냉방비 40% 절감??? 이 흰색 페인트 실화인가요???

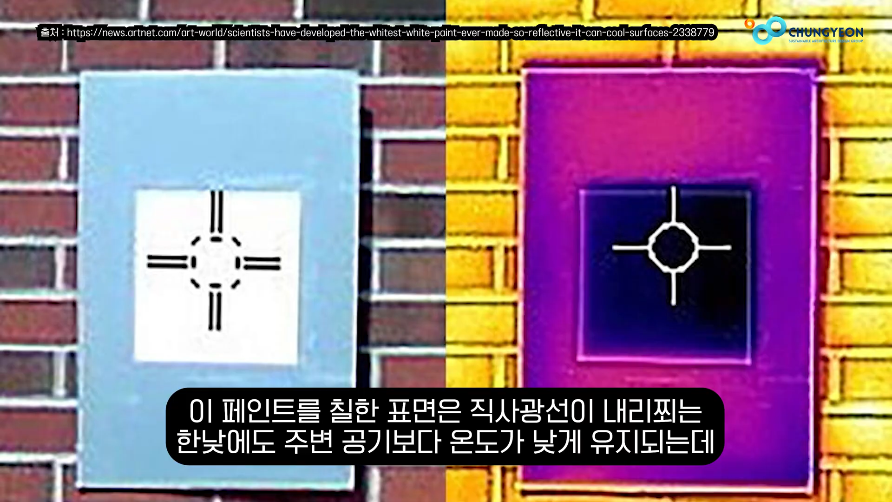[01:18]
이 페인트를 칠한 표면은 직사건선이 내리쬐는 한낮에도 주변 공기보다 온도가 낮게 유지되는데 실험 결과 약 4도나 더 차갑게 측정되었습니다. 밤이 되면 이 차이는 더욱 커져 페인트 도 표면이 주변 대비 최대 10도 낮은 온도를 보여주었습니다.
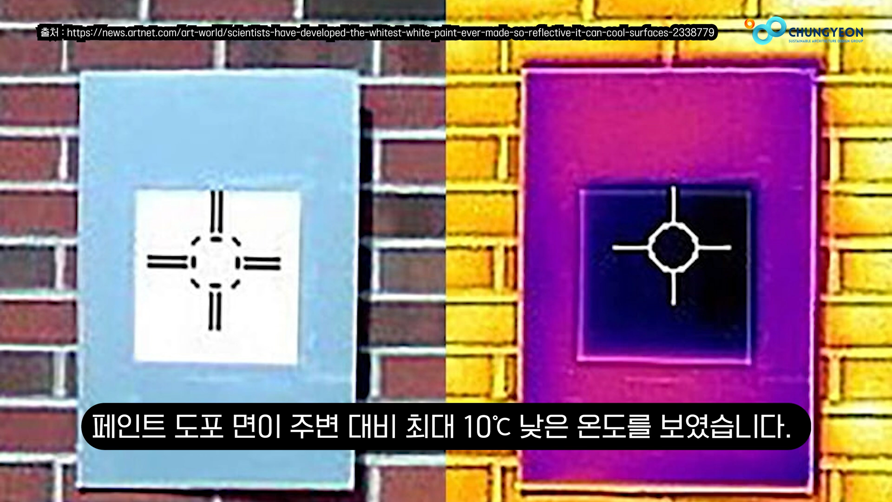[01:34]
이 페인트를 건물 외벽과 지붕에 활용하면 에어컨 사용량을 최대 40%까지 줄일 수 있을 것으로 기대하고 있습니다.
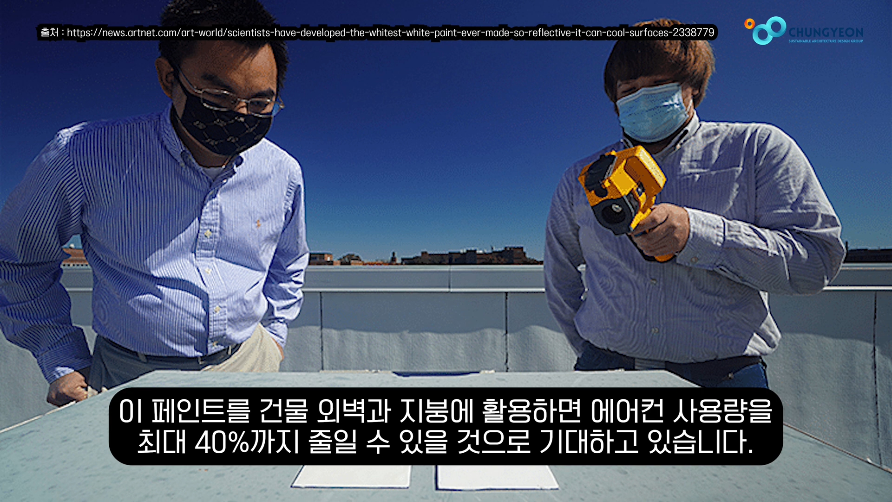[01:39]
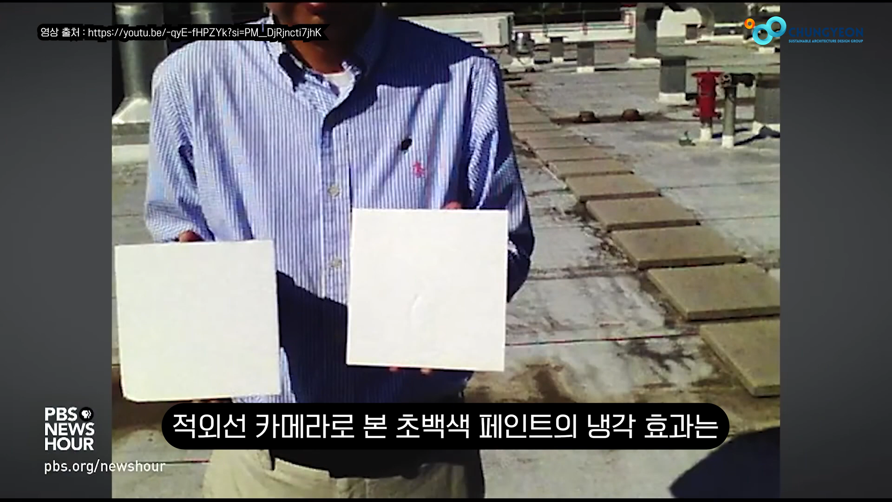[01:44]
적외선 카메라로 본 초백색 페인트의 냉각 효과는 주변보다 온도가 낮아 어둡게 나타난 것을 볼 수 있습니다.
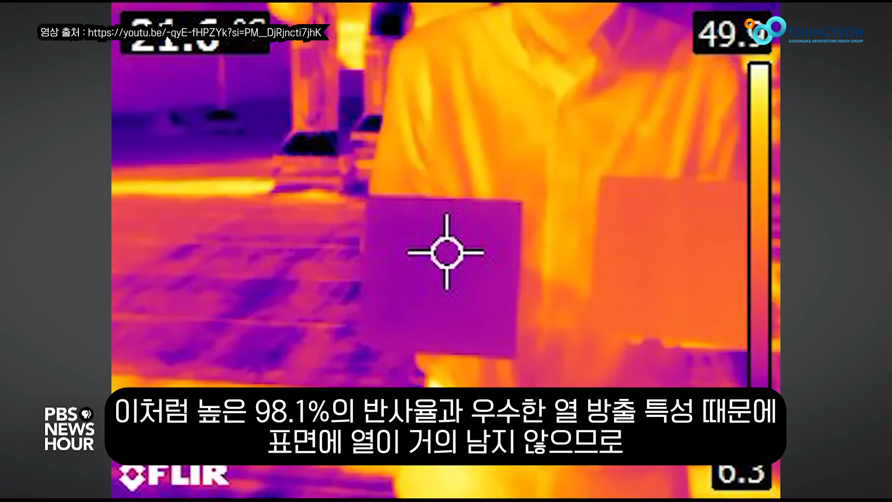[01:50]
이처럼 높은 98.1%의 반사율과 우수한 열 방출 특성 때문에 표면에 열이 거의 남지 않으므로 일반적인 흰 페인트로는 얻기 힘든 강력한 냉각 효과를 발휘합니다.